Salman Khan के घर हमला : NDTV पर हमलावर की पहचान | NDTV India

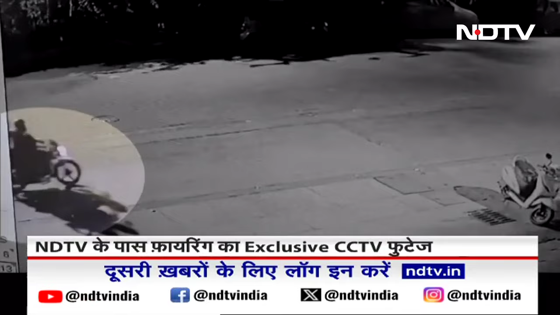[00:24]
اپنا چہرہ چھپا کر انہوں نے رکھا ہوا تھا اور جیسے ہی گیلیکسی اپارٹمنٹ کے پاس وہ پہنچے تو انہوں نے اپنی بائیک دھیمی کی اور ہوای فائر کیے دو ہوای فائر کیے اور دو گولیاں سلمان کی بیلڈنگ پر جا کر لگی ہیں